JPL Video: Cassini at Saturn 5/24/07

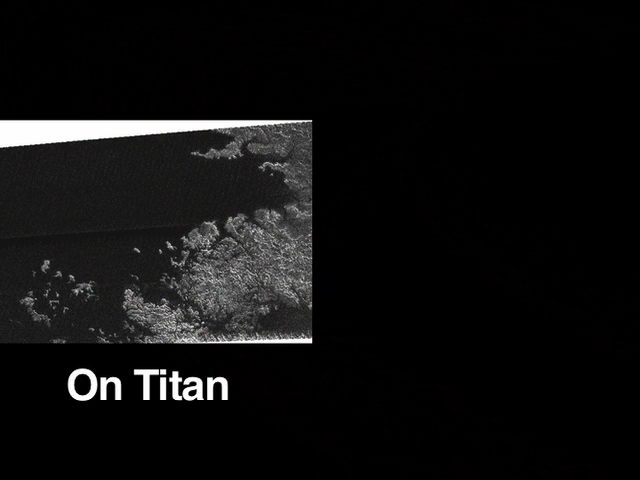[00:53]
Our quick-thinking radar team actually re-targeted their instrument to more optimally view this apparent sibling of Earth's Caspian Sea.
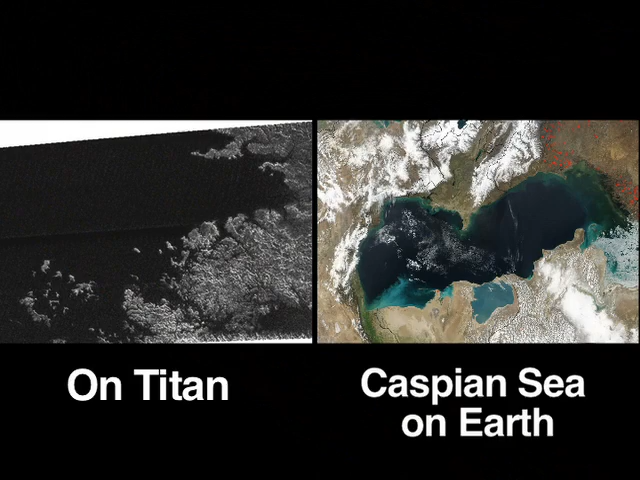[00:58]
This enabled a better look at this intriguing feature.